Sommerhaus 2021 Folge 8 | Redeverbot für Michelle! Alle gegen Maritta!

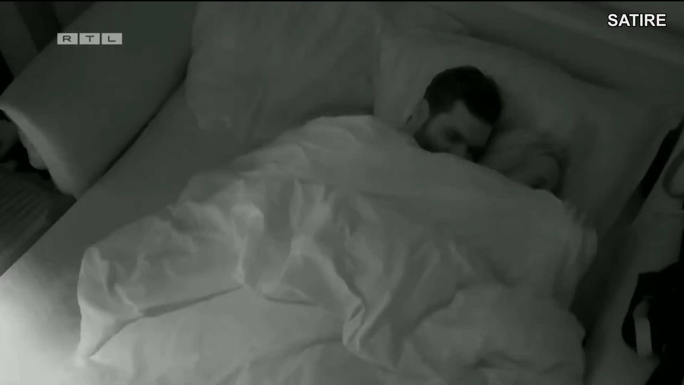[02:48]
Bei dem wird gestoßen. Ähm, wie sich das wohl anfühlt?